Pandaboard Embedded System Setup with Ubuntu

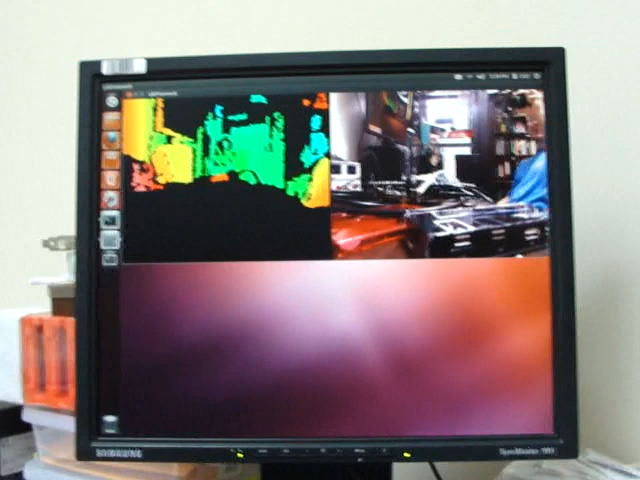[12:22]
that's just cool I am so happy so anyway yeah that that just yeah that's cool so there's the back end of everything the connect is on and this is the panda board and over here I'm
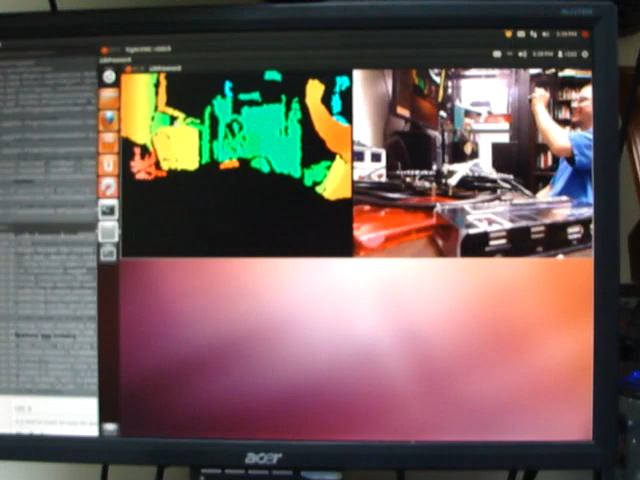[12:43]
viewing it remotely over Wi-Fi and as you can see it's a lot well there's some lag you know and there's lag anyway uh but look at that infrared hey what do you know hmm so that's kind of cool see there I am and I'm adjusting so that that gives you an idea of how um